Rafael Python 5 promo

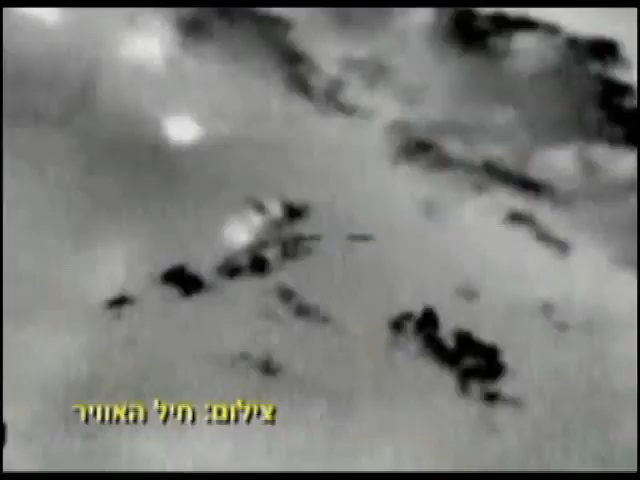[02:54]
In this actual combat footage, we see a Python-4 successfully intercepting an Iranian-made Ababil UAV from extremely close range.